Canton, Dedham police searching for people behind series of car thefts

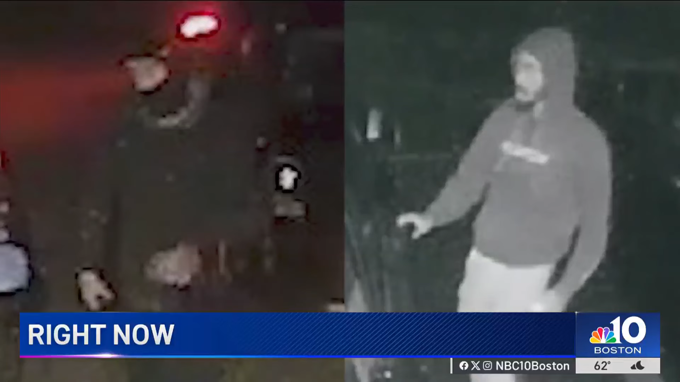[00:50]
Take a good look. Recognize these guys? Police say they may be behind several break-ins in Canton.